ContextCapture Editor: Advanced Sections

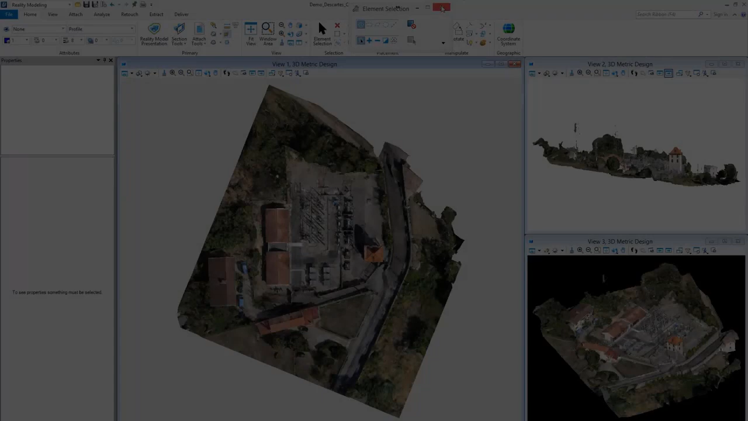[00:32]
Draw a SmartLine corresponding to the Section Path
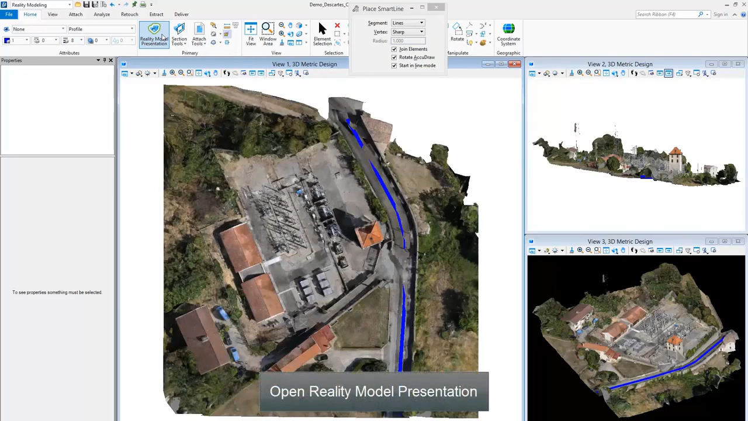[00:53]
Open Reality Model Presentation Create Section Wizard Choose 1 the Advanced Along Path Modes
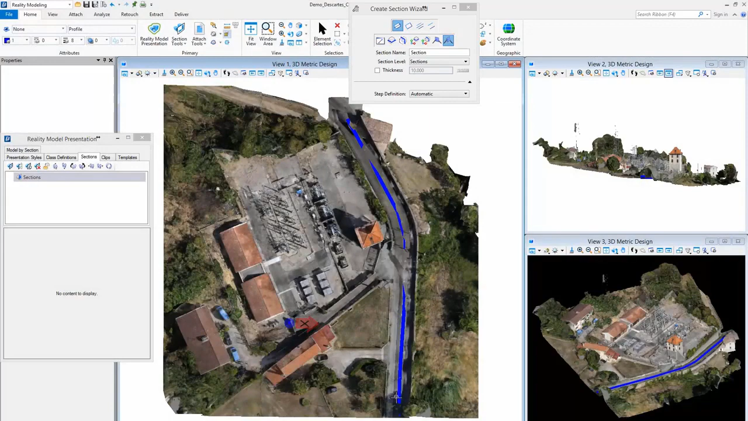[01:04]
Select the Path Set the Extents of the Section Set the Thickness of the Section
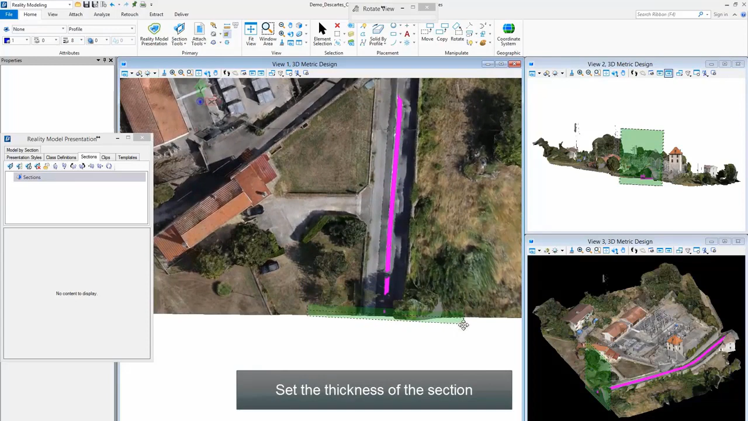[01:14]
Choose the Target View Add an Optional Slave View
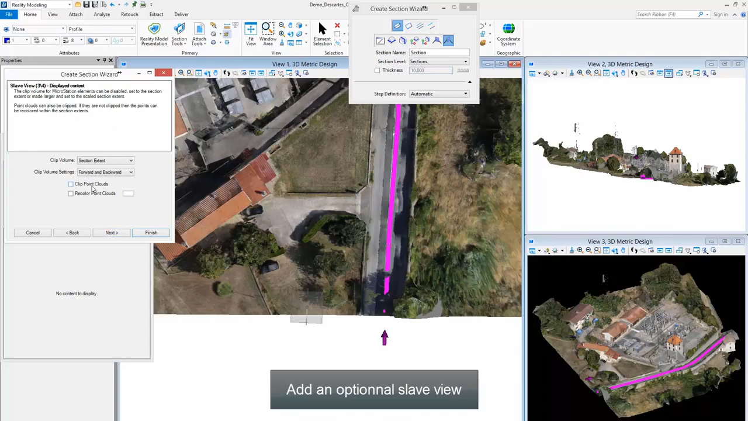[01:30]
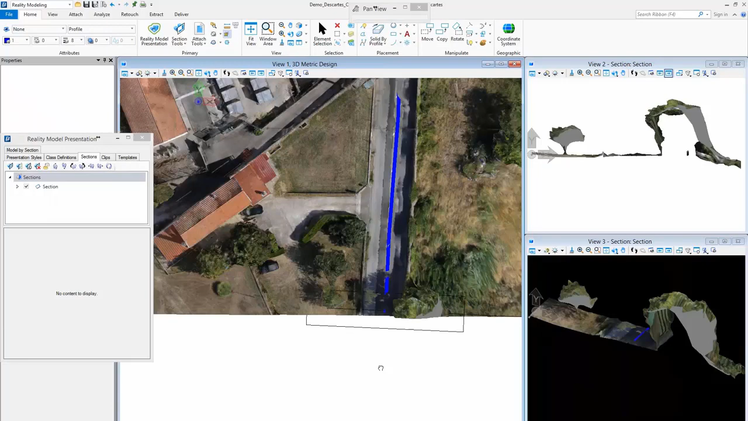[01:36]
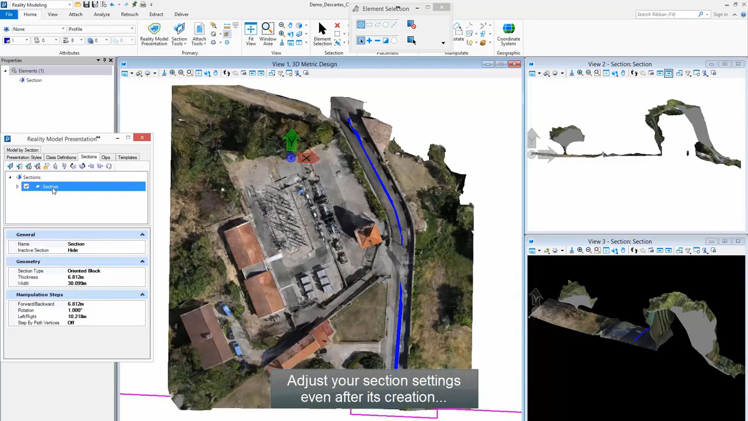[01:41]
Adjust your Section Settings even after its creation Move forward and backward along the path
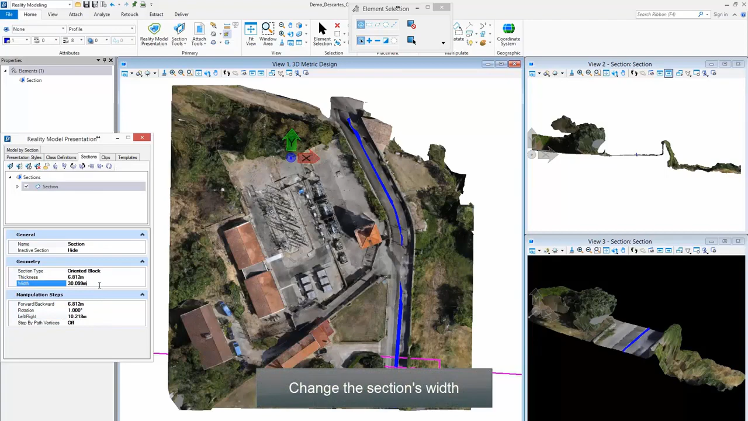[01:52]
Change the Section's Width Target and Slave Views are automatically updated It is also possible to adjust Thickness
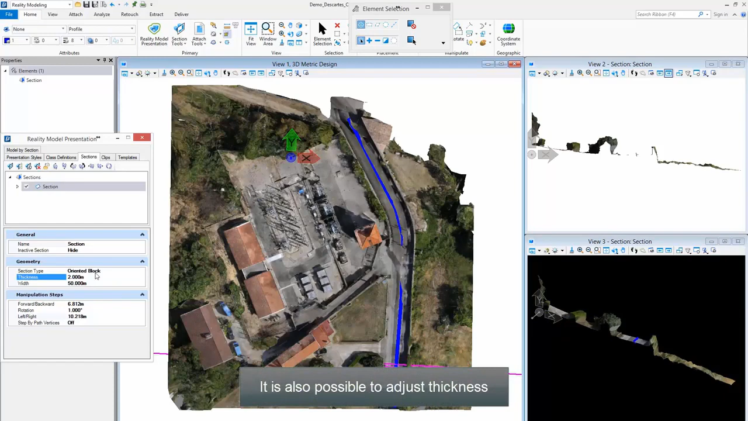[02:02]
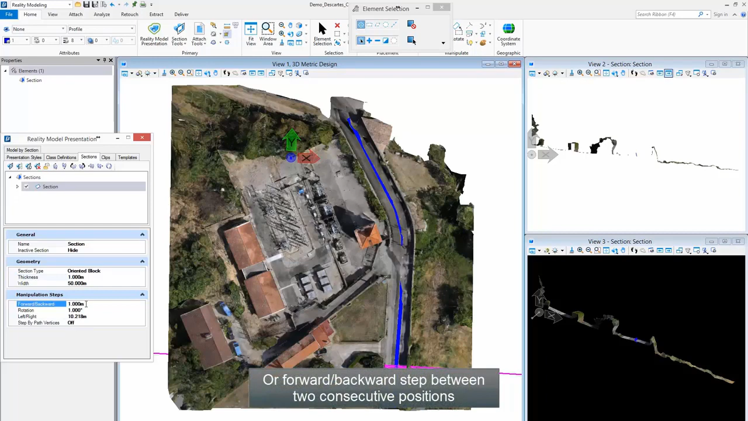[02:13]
Or forward and backward step between two consecutive positions Each view can be managed independently You can change the display mode
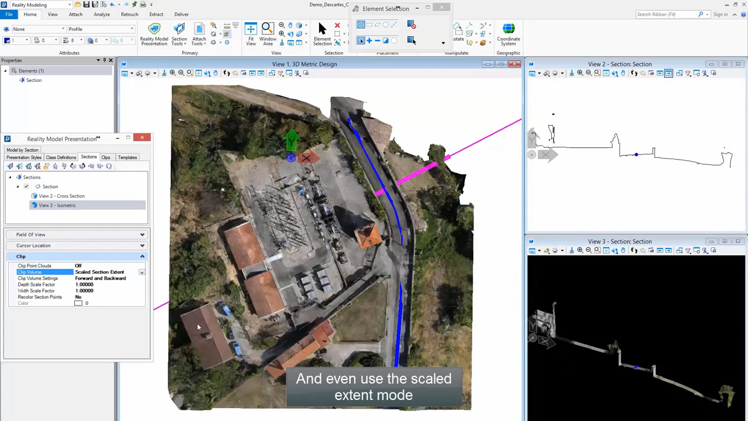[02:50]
And even use the Scaled Extent Mode Move forward